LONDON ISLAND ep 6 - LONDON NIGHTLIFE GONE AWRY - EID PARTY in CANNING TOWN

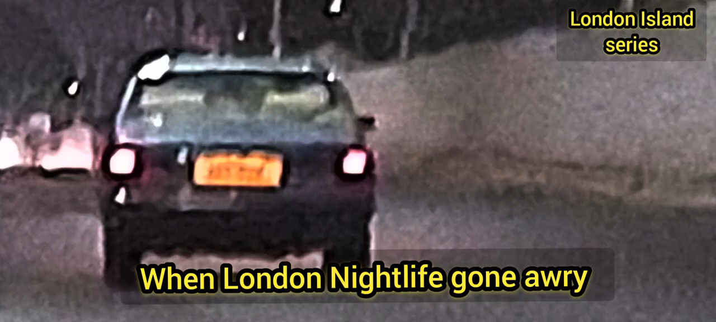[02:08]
And let's drive into one of the entertaining venues across East London. This is where entertainment thrives in London.